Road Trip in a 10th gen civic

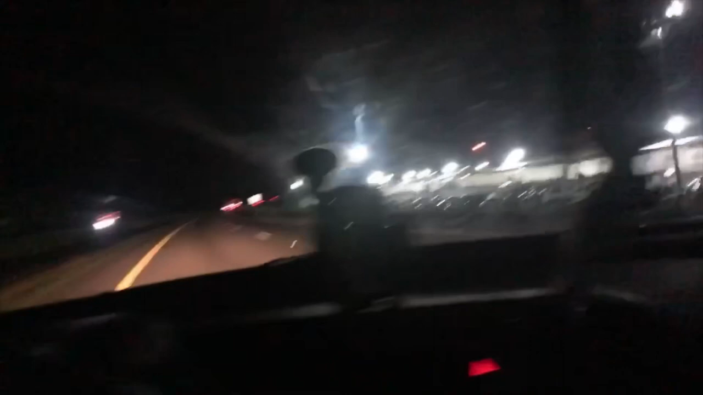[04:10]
getting close to New York City
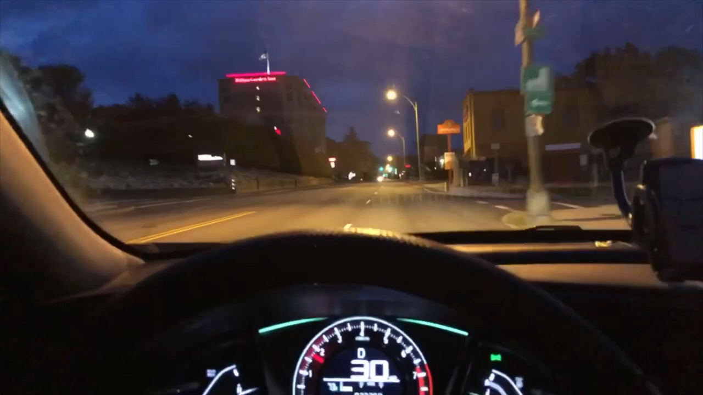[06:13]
the roads up here are terrible